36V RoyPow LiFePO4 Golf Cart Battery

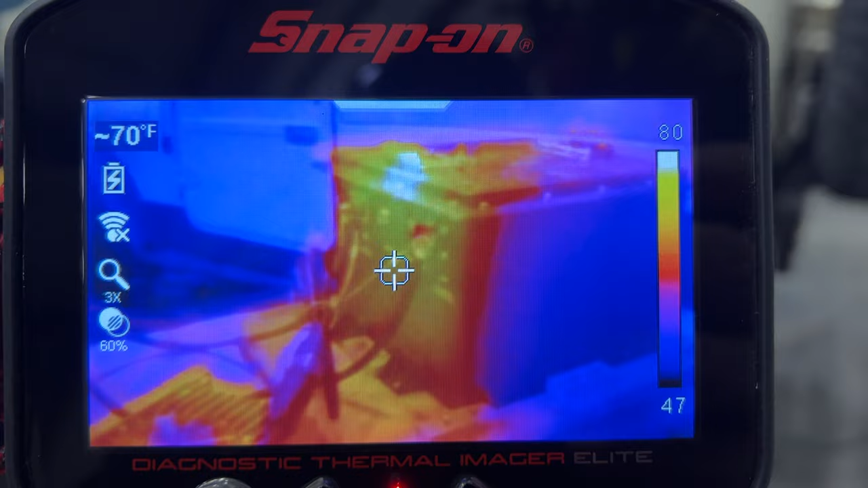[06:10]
We look at the thermal camera. We can see parts of the battery on this side around 80 degrees.
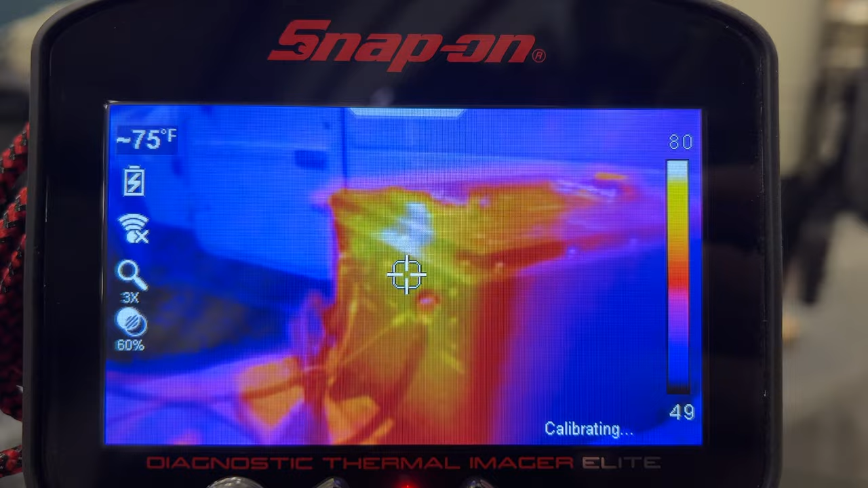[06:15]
If we move around to the back side
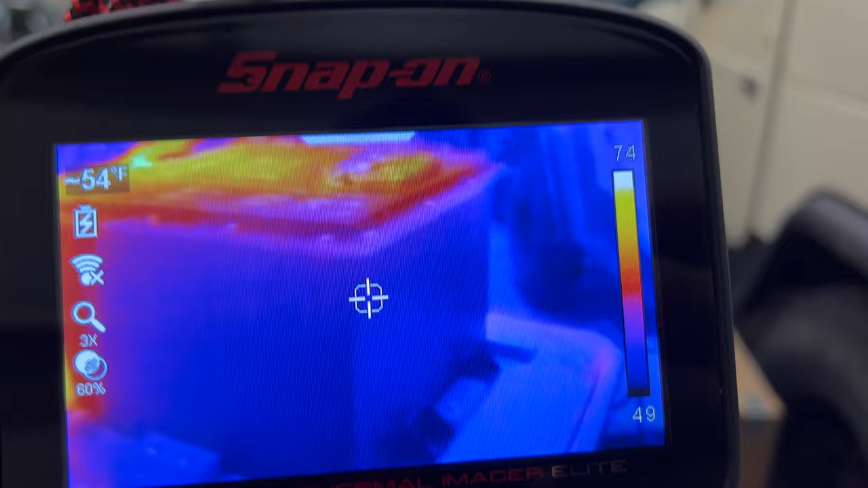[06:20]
On screen: spot 54°F
that's probably about 50 degrees back here still.
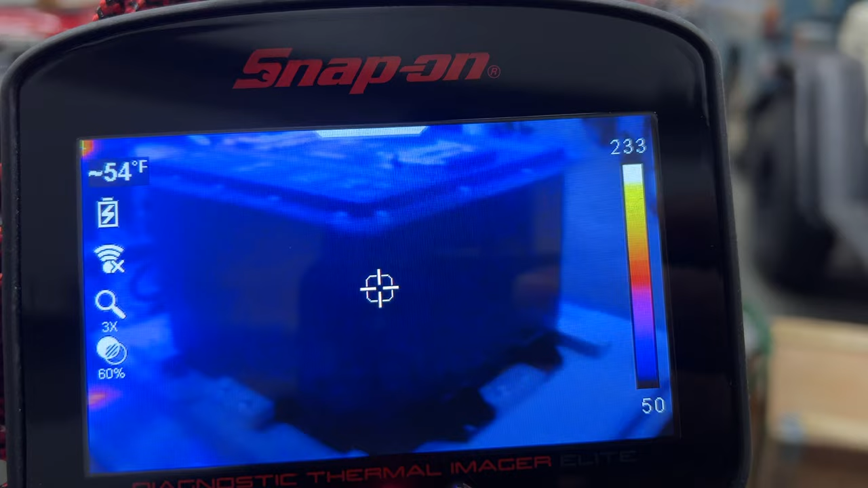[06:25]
Just for fun let's see how hot it is inside that fan.
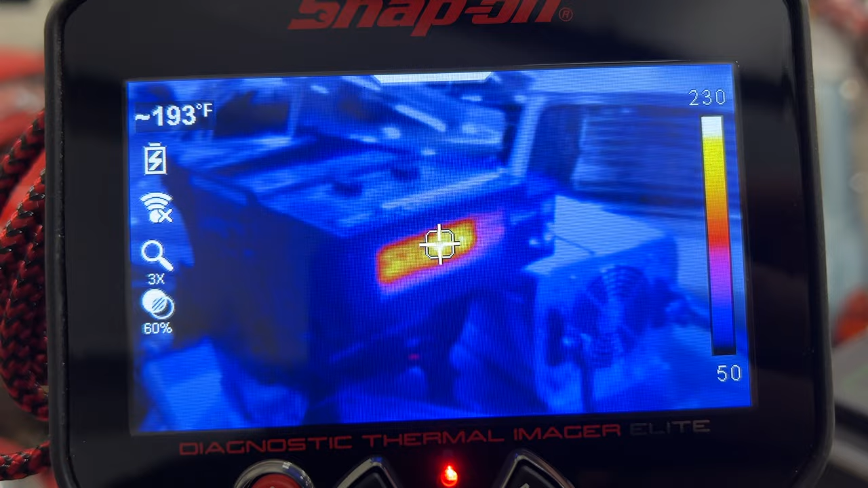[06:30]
On screen: spot 193°F
200 about 200 degrees in there.
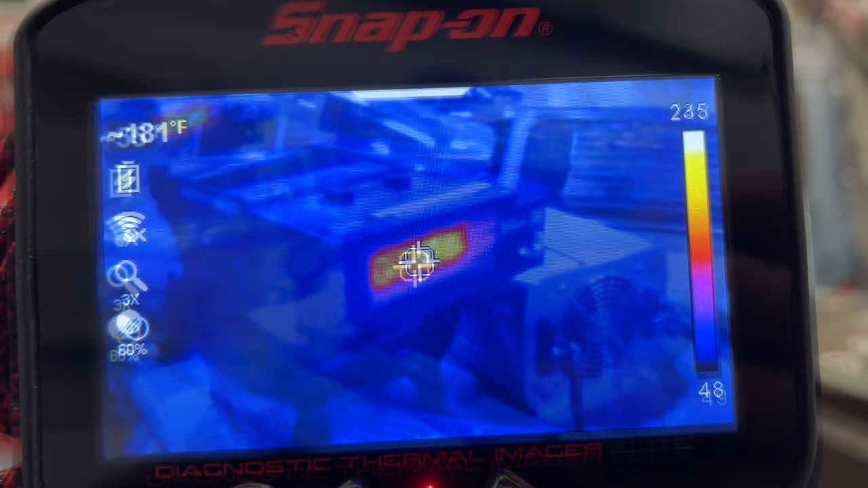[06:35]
So I'm not sure if this is why the battery is still not working properly because it's too cold.
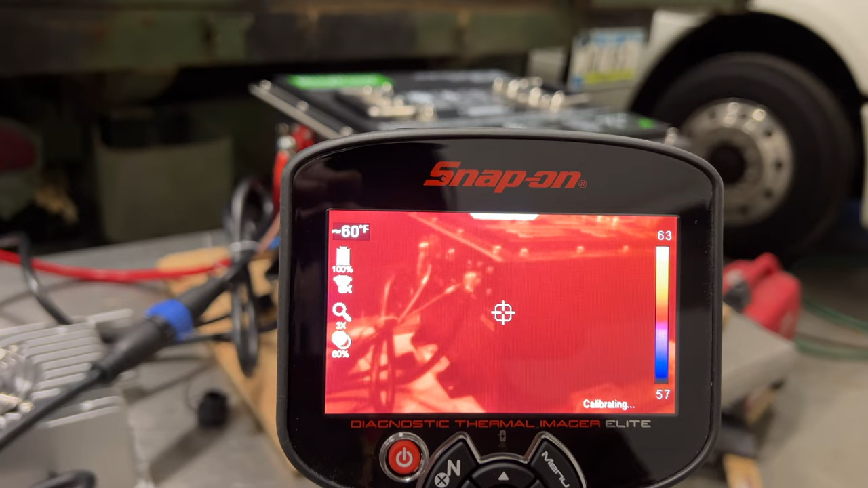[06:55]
So the temperature now looks like it's almost 60 degrees on the battery.